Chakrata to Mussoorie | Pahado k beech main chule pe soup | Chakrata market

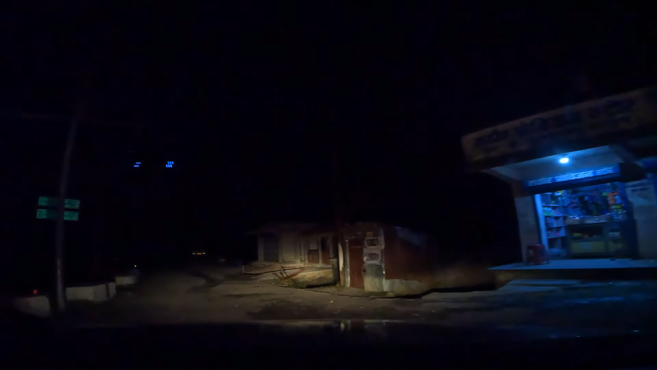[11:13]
और ये हमें अंधेरों में चलते चलते मिल गया एक साइन बोर्ड हो रहा, और इस पे लिखा है 54 किलोमीटर मसूरी।
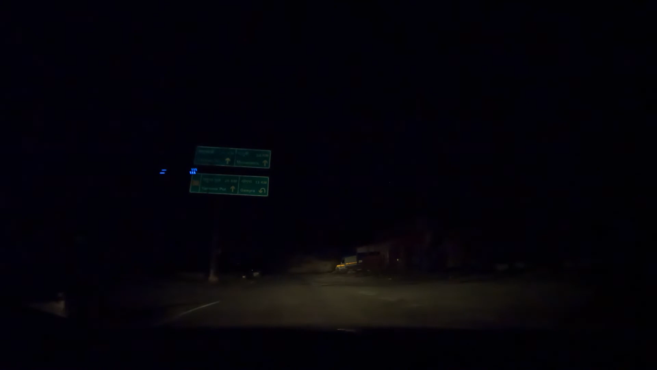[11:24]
तो 54 किलोमीटर का मतलब हमें लग जाएगा 1.5 घंटा।
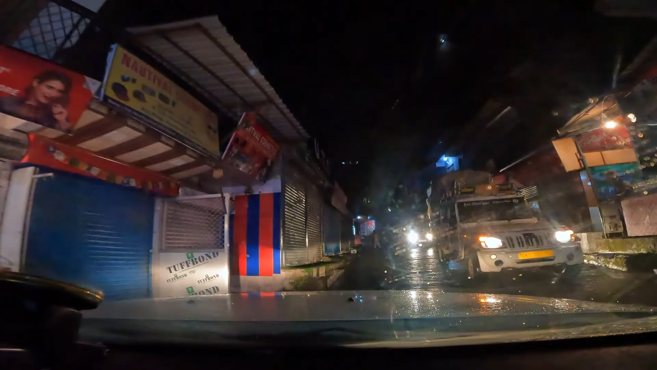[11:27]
तो हम पहुंच गए हैं अब कैंपटी फॉल, ऑब्वियसली रात को नहीं जाएंगे, कैंपटी फॉल में अलग से आएंगे, ये मार्केट है।